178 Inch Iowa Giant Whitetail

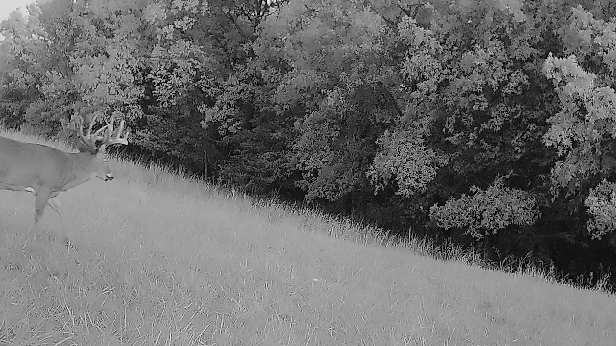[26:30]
picture of him he's right in this corner like 200 and probably 250 yards from us but uh where that camera's at and to
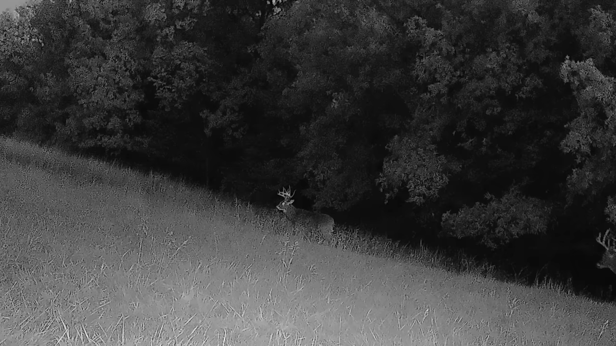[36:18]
camera like 80 to 90 yards away from us and so all of a sudden we got a dilemma this deer's at 80 90 yards